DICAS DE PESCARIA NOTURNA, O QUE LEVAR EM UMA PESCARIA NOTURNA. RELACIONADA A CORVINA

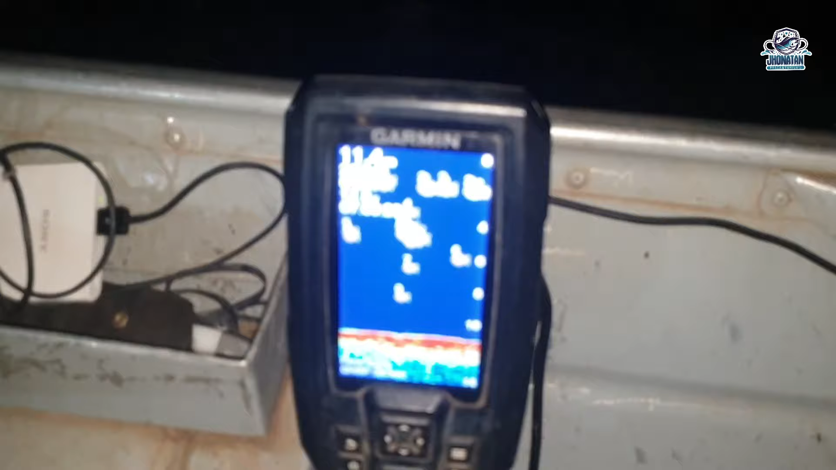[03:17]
Elas tão aí em torno de dois metros... Três metros...